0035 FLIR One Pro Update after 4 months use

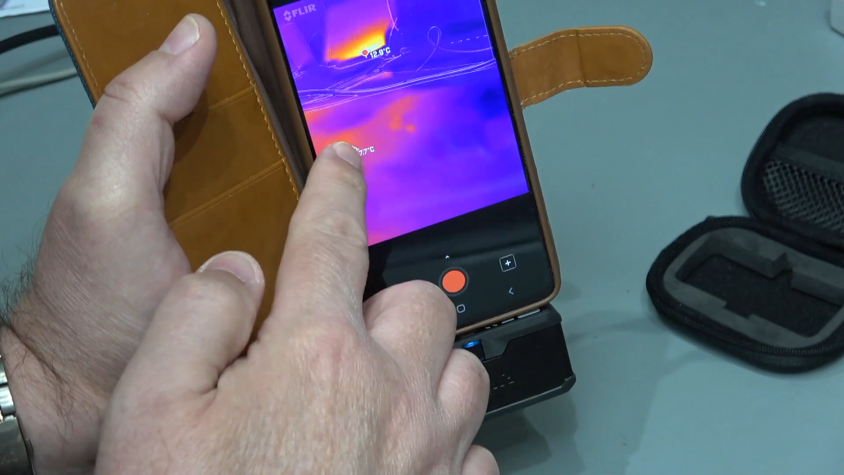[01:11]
So I've plugged it in now there are a couple of bugs I've spotted in the software and we'll see those later but for the moment I'm just going to show you some operation and some of the main menus. So you're now looking at my phone screen and I'm going to give it a little tour. First of all top left the three horizontal lines are a little menu and we've got a very few things and first of all gallery. So here we go and obviously we can just click on any of these these
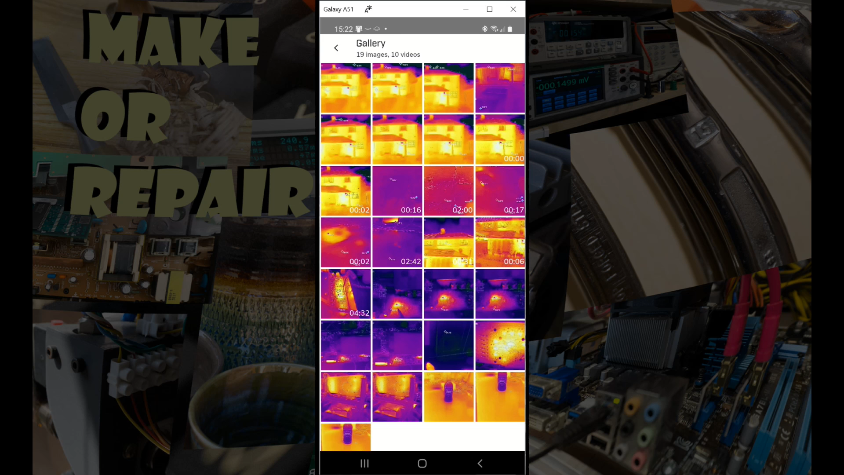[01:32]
are all the videos and stills that we've shot from the camera. And here we can see the little bug if you look right down at the bottom right you will see a maximum temperature sensor just stuck there in the bottom and also stuck towards the top just to the left of the padlock there is another cold temperature sensor also stuck.
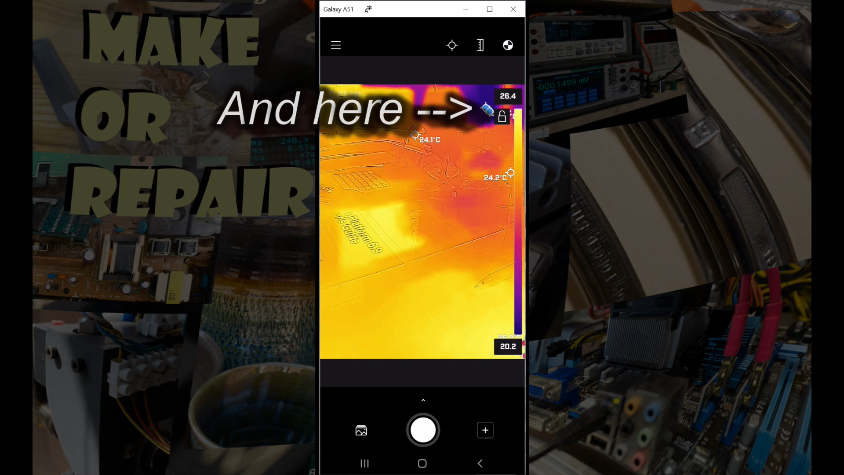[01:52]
It's a little little blue dot on the screen. Should be moving around as I juggle the camera but it's just left over from a previous reading it's just literally got stuck there. The only way I can get rid of that is to restart the application. Okay going back to the menu next we'll have a quick look at the settings
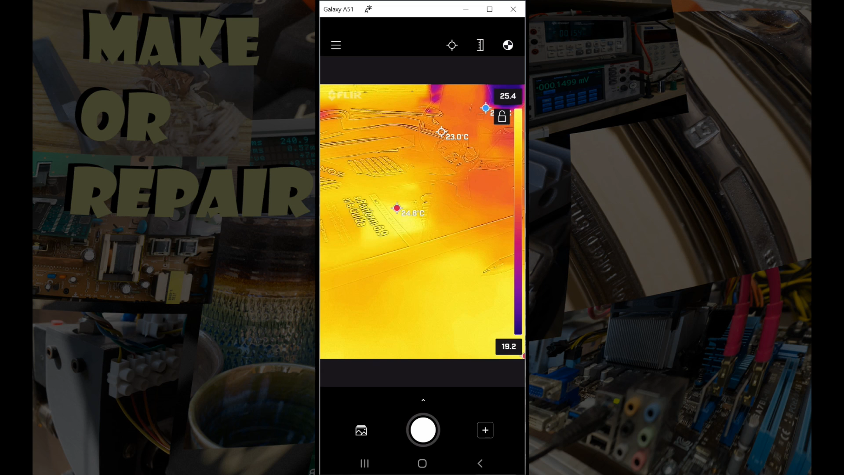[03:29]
Okay so there we go we can see the hot spot popping around on top of this book. Now it's a slightly false reading because that's actually reflected light and that's one of the things you kind of have to keep a bit of an eye out for and you know sometimes I'll just put some matte paper over things if they're a big problem when I'm doing electronic diagnosis. Now I'm running this with a non-locked palette which means it just tries to keep as much contrast and colour in the picture as possible to show you all the temperature gradient.
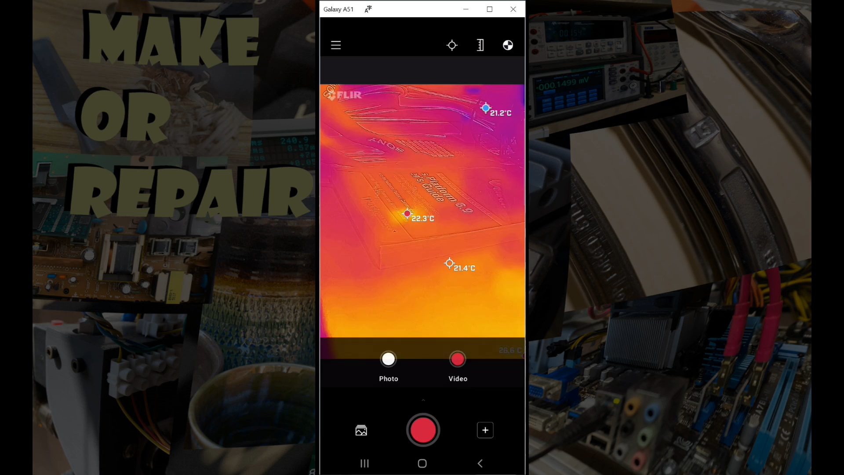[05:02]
it gets stored in the FLIR gallery which is also available on the main phone gallery too. Or we can switch to video and we can time a little bit of, we can shoot a bit of footage moving around which I'm doing at the moment and we see the counter just counting up the seconds that it's been filming for. And so across to the right we've got the another little menu. So first up we can change the imaging mode so that's just infrared on its own as you can see you can't really see much.
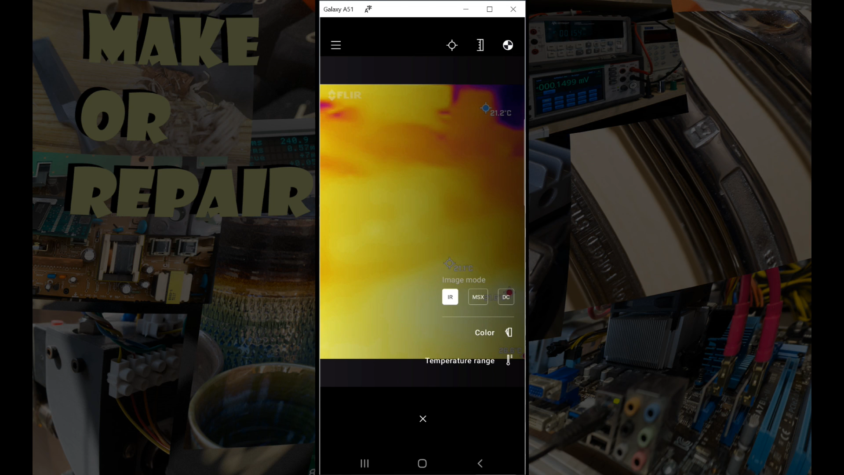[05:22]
DC is direct camera so we can see the actual camera view that it uses to produce outlines and MSX is the normal mode that we'd use where we mix the camera outlines with the colour.
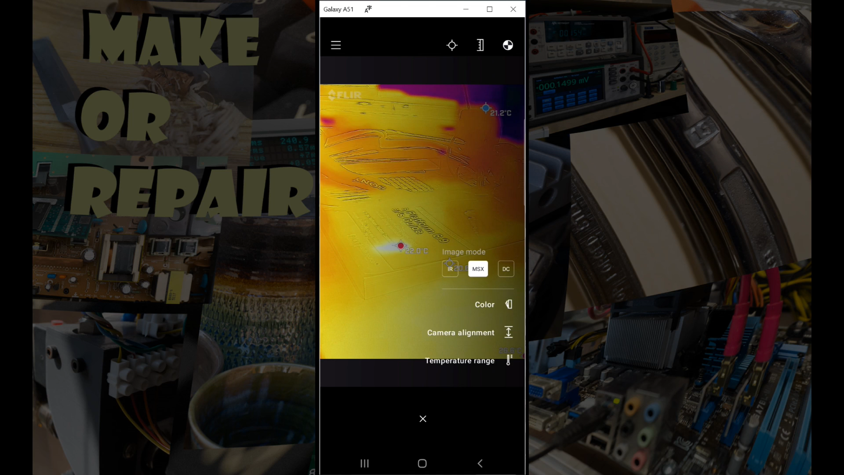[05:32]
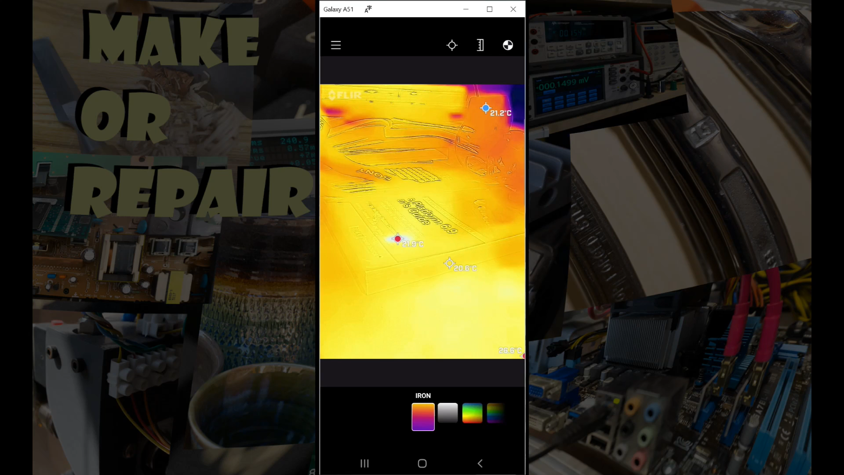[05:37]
We can also choose our colour and I'm going to leave it with iron because that's what I'm used to. So that's the colour for the scale on the right and the other thing of course is camera alignment. Now this I really wish to put on the main screen instead of tucking it away because I use this all the time. So this aligns the infrared versus the outlines and as I'm moving this around the outlines are shifting about.
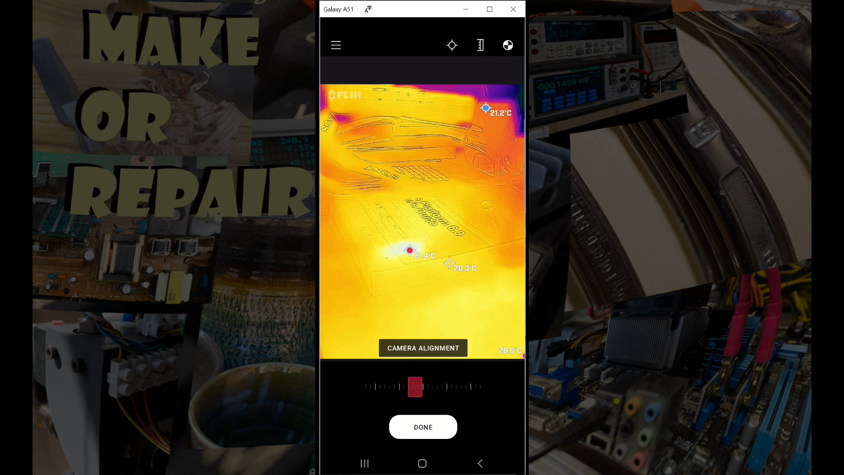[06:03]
It's not too easy to see on this screen capture but it can make quite a big difference. Okay yep so the other thing that we've got on there is a temperature range setting. So under temperature range and we can choose whether we're going to run it for minus 40 to 120 or 0 to 400.
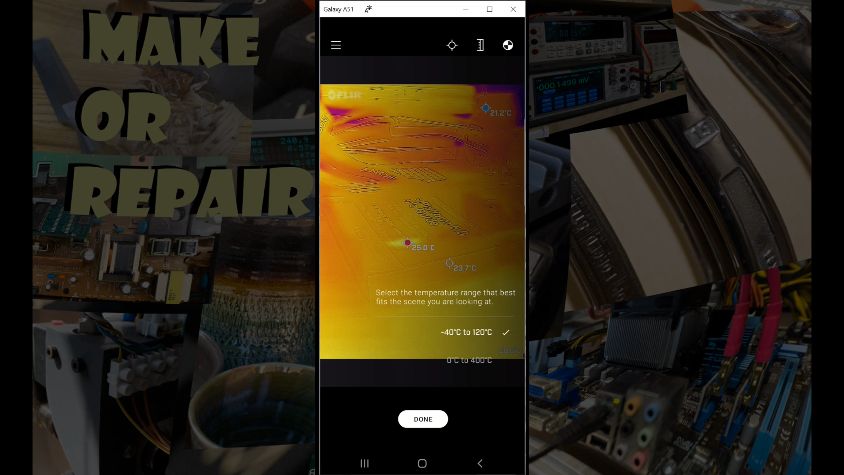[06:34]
On screen: max 25.0°C
It just helps the software understand what the hell it's doing. So a couple of other tricks. We can click on the little padlock at the top of the temperature scale to
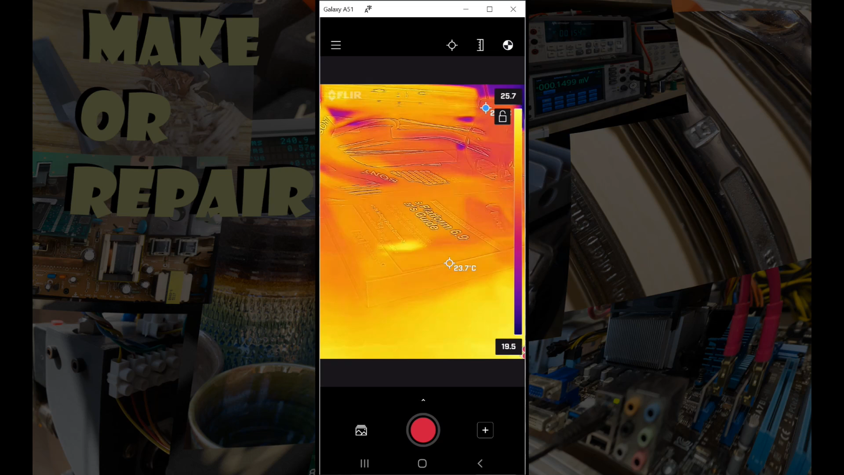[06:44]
On screen: spot 23.7°C
lock it so that it doesn't keep changing colour and we can also tap on either the top or the bottom temperature and just actually set what temperature we want as our bottom temperature. So I'm just going set it to 25 degrees here and that will just change the bottom end of the scale and make it fixed at 5 centigrade.
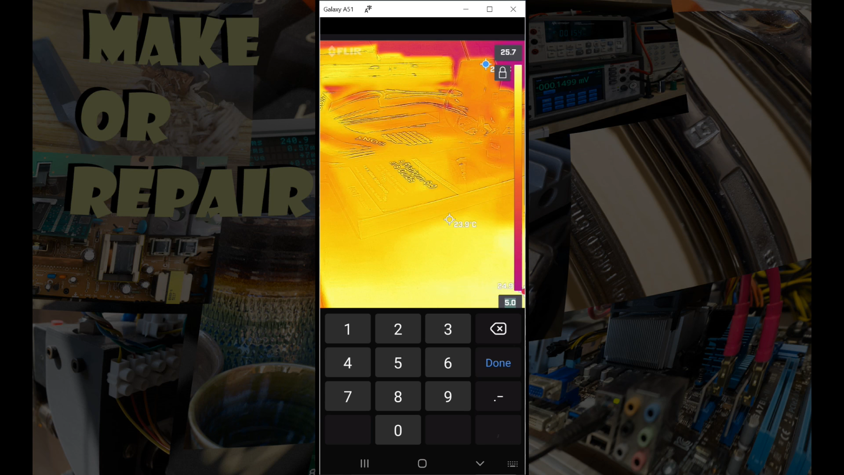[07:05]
Okay so that's about enough of the software overview I think.
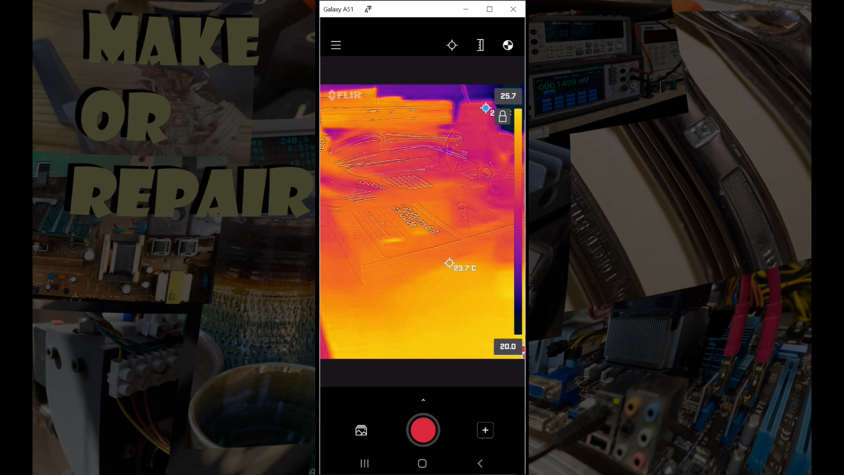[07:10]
On screen: spot 23.7°C
Yeah there we go so I've locked it so it's going to stay at 20 to 25.7. So to finish up I thought I'd show a few actual snaps from work that I've been doing. So this is a DC load that I've repaired and the video's up here, up there to to look at and you can see here that it's identified a 44.9 degree hot spot. Now it does actually get hotter than that and I've also been dragging around a little cursor and it's picked out 30.4 degrees.
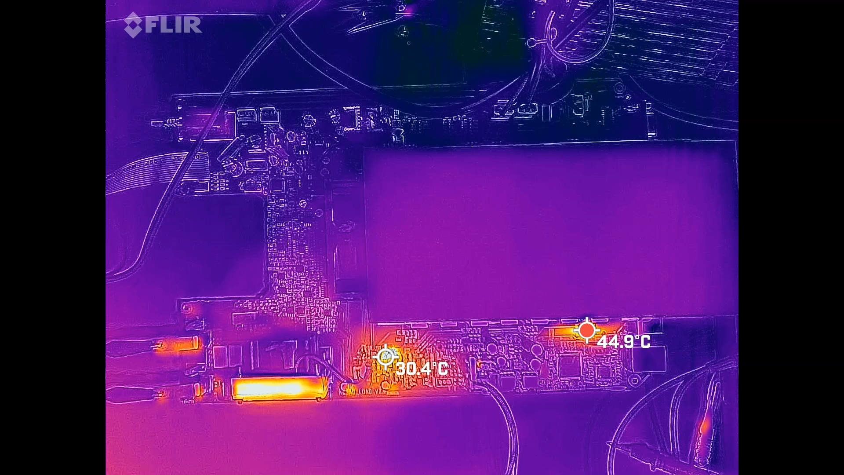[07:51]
On screen: spot 30.4°C, max 44.9°C
To the left of that that looks like something even hotter but that's actually a very reflective object and it's actually just reflecting bright white light and showing up as hot falsely. So that's pretty useful. It's narrowed down a couple of places for me to look at in this circuit. So we can close in quite close up and have a look but here we see a problem. I'm unsure which component is actually overheating because the thermal versus direct camera are slightly offset now. So I've popped pencil on there and the the light blue bit like a shadow to the left of the pencil is actually the thermal trace of the pencil pointing directly at the fault and the pencil tip invisible
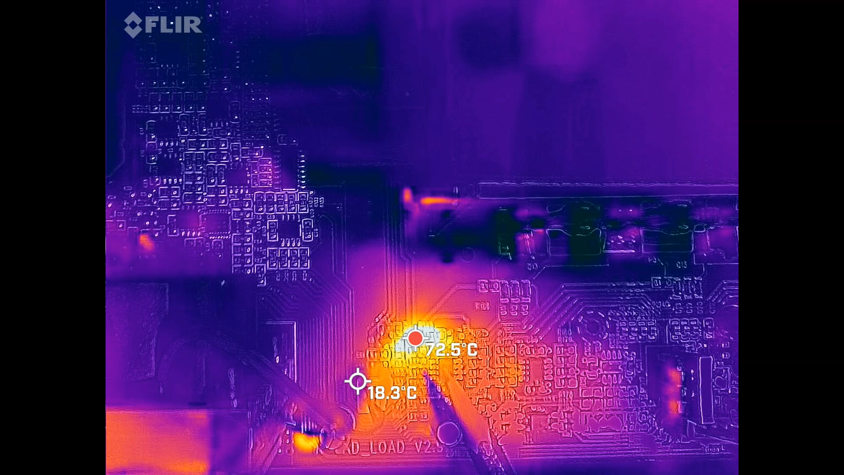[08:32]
On screen: max 72.5°C
is actually pointing at the component which is just above that I see that it's resting on. With many things you can kind of just work it out but when it's a densely packed board like this it's a bit harder but on the positive side we've got loads and loads of detail here so that's pretty good. So since it was a thermal problem now I've done the repair I'm just using the